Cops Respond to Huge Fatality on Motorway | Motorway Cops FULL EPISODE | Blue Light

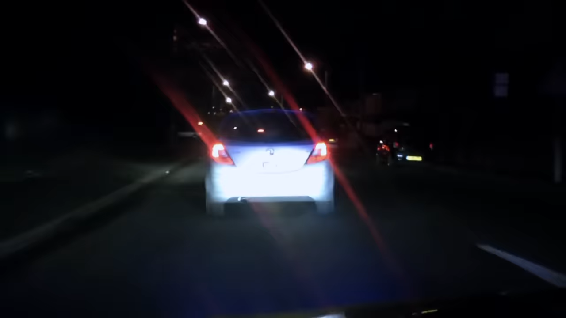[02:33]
We are in a pursuit situation. It is failing to stop at this time.
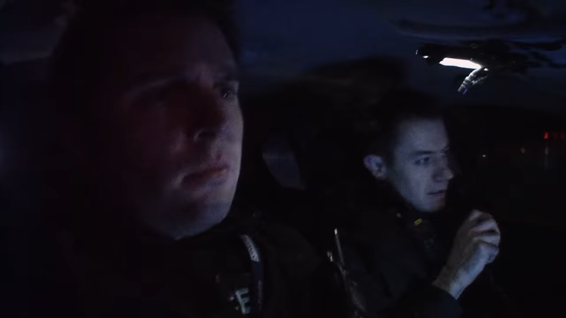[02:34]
Yeah, vehicle is making off.
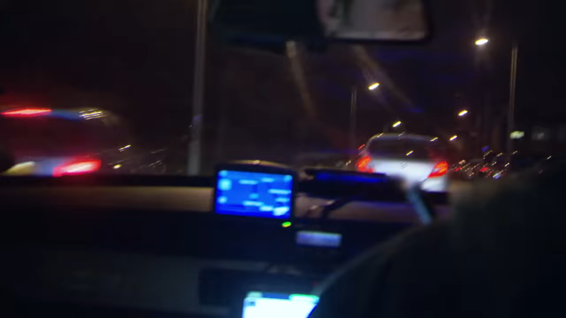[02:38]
We're on Speeton Avenue.
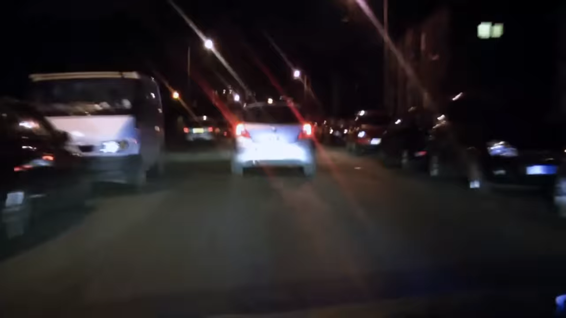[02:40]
Speed is 55 miles per hour. Permission for TPAC now, please.
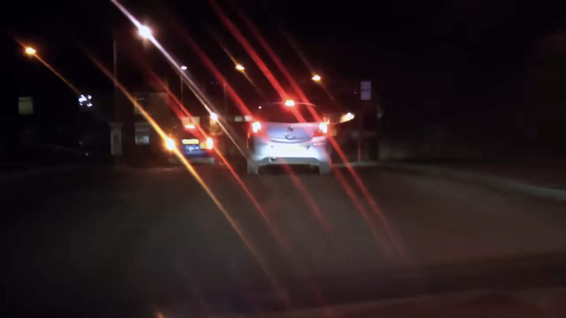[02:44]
When you first shout up on the radio and you tell the control you've got one failing to stop, I always feel like my voice is trembling.
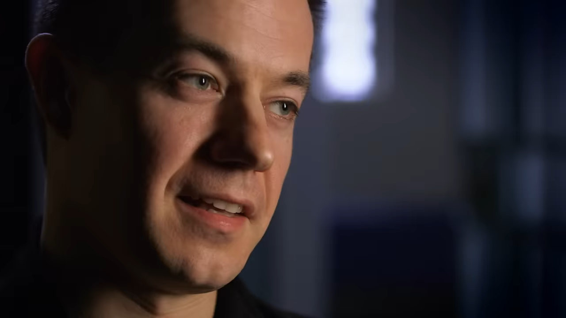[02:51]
Speed is now 80 miles per hour. You're kind of concerned that if the control room hears that, they're going to think that you're not properly in control.
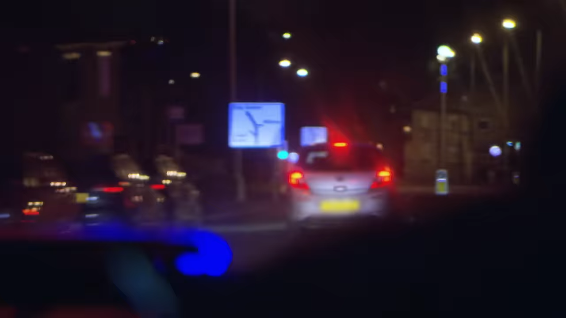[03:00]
Got brake action, approaching traffic lights, standby. Which is not true, it's just, like I say, it's the adrenaline having the effect that adrenaline has. Their best chance of stopping the driver safely will be with the help of air support. It gives us the ability to just back off, take the pressure out of the pursuit,
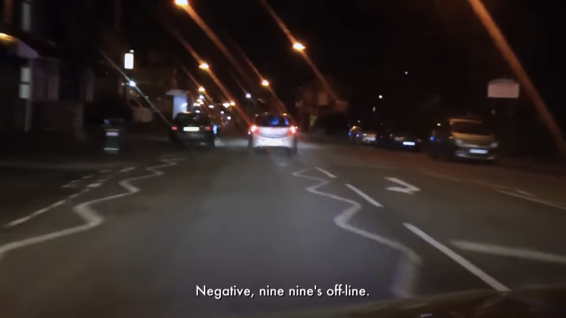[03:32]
The helicopter isn't available and the motorway cops are on their own. But the car is now heading towards Bradford's narrow back streets. Yeah, he's more than likely a local lad. He'll know those roads like the back of his hands. So it's quite difficult to put a sort of a coherent strategy into place to stop him when he knows where he's going.
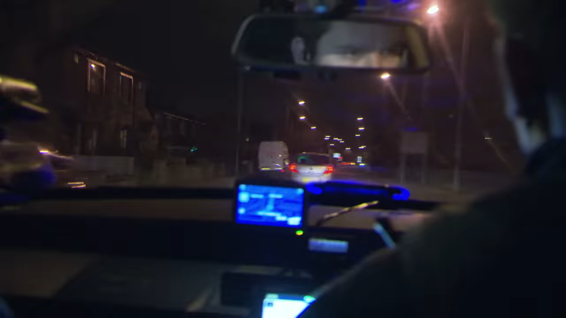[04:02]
The odds are stacking up against the cops, but they're determined to keep the Corsair in their sights.